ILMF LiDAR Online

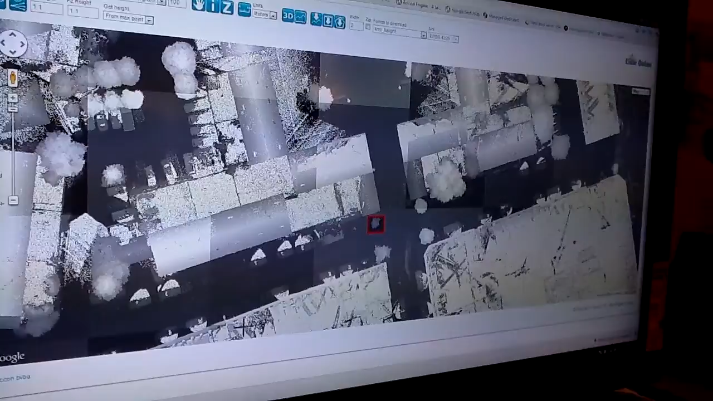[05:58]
The same could be done with a dxf and manage the data in AutoCAD with a save file or whatever you prefer.
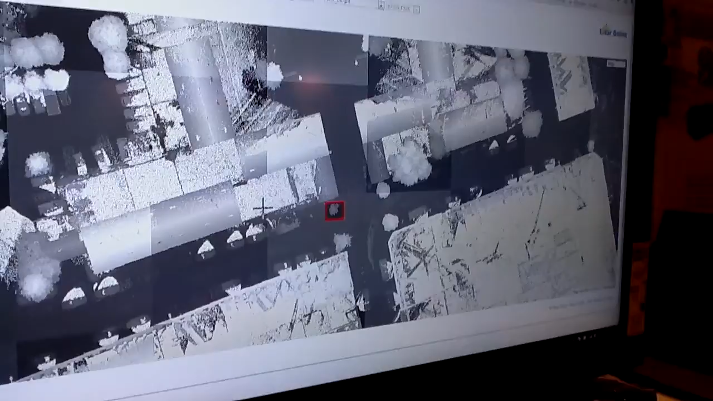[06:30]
On the other hand, we also have algorithms online that allow to download data online, apply an algorithm and deliver a result.
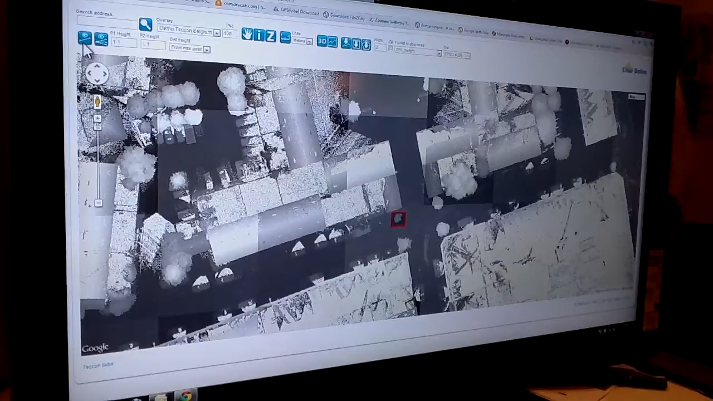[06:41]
For example, we can use this tool to obtain the visibility.
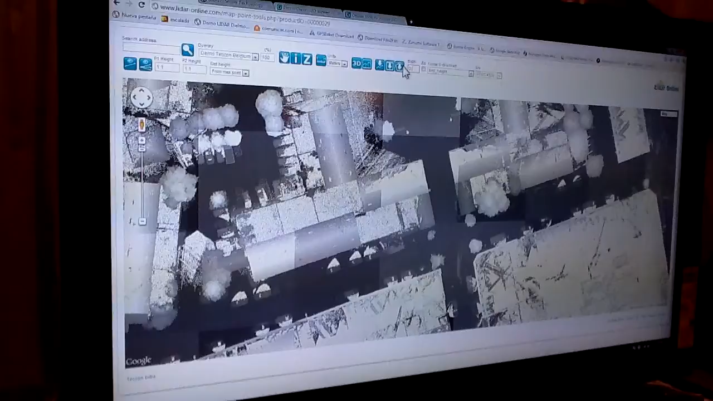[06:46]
For example, with 20 cm width, I want to know if from this point I can see this other point.
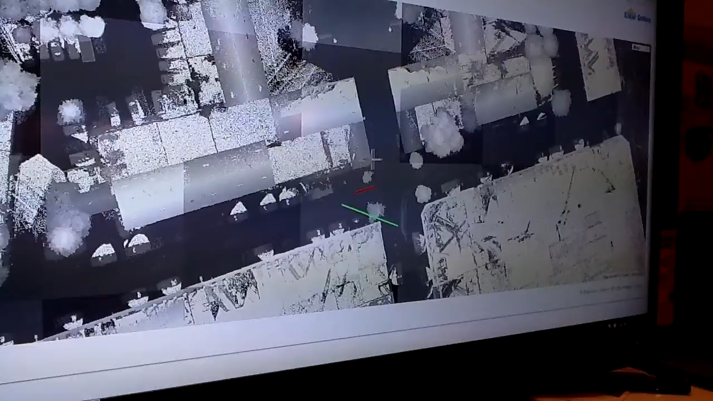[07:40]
visibility lines from this point to this line. And then we will be able to analyze the road security of this cross-setting, for example.
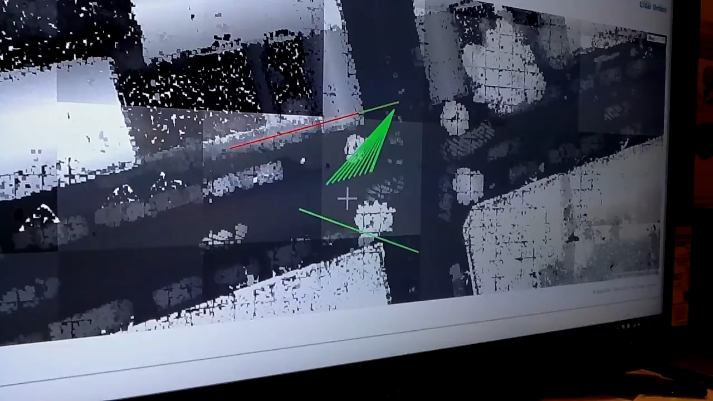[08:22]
with LiDAR data online and do any applications so that people will be able to extract information from the point cloud directly in a website.
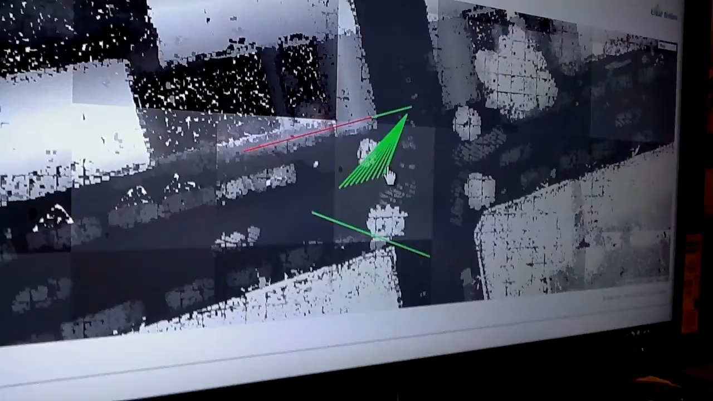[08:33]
And we also can click in the profile and
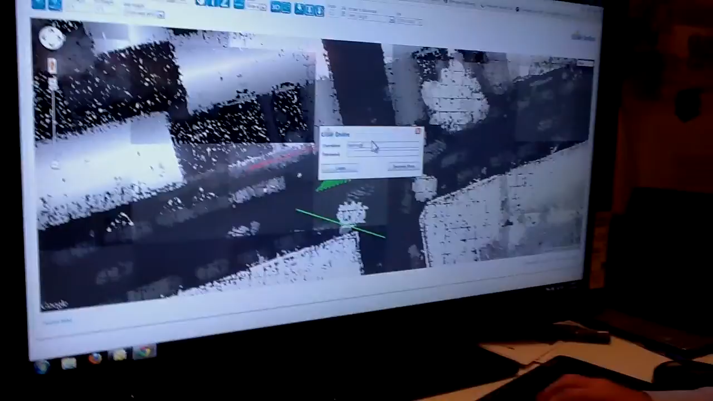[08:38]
see exactly the point cloud of this profile to see
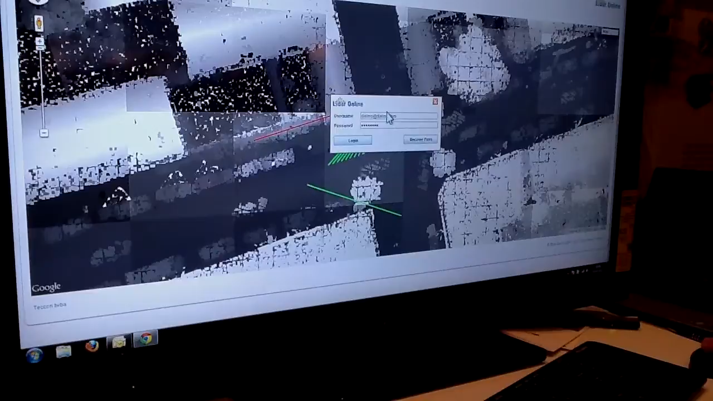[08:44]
which is the point that doesn't allow to see the object.
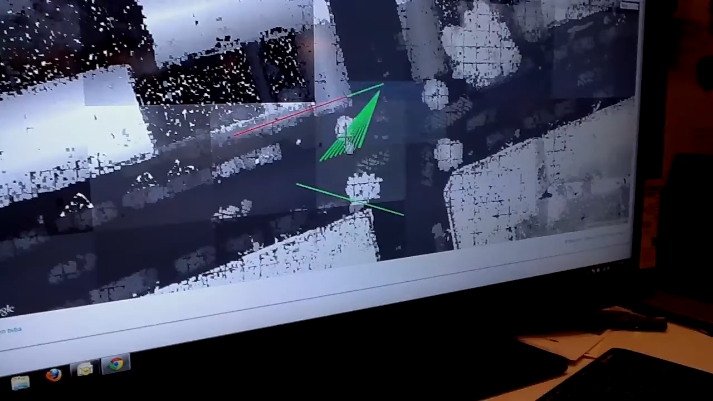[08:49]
So in this case it is the house.